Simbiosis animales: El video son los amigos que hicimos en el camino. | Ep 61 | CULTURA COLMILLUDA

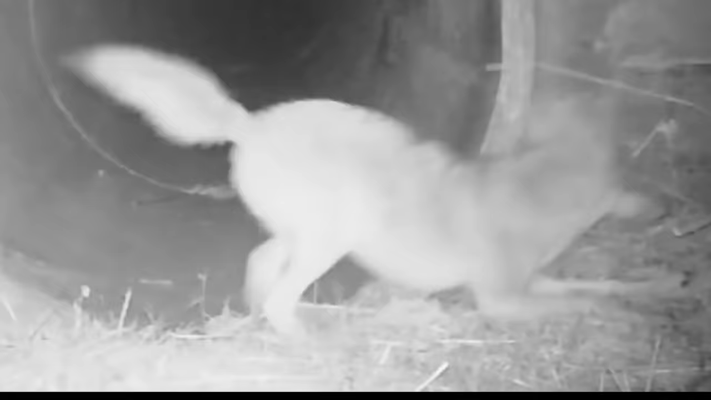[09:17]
Todo lo mito sabe que esa es la pose que los caninos hacemos para decir, jale a jugar.